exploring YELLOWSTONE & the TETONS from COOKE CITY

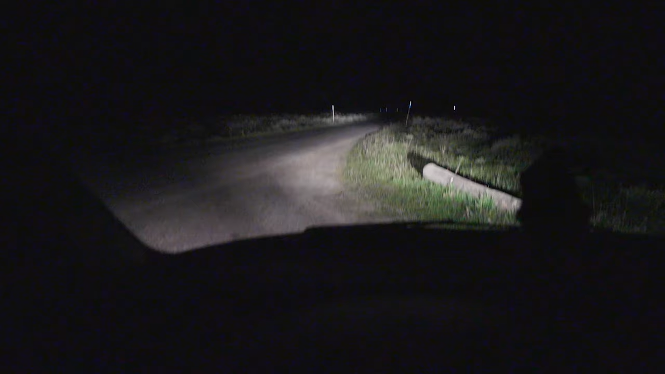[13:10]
here for the night it is totally pitch dark i don't know why i'm showing you guys this but this is basically where i'm sleeping just off the side of the road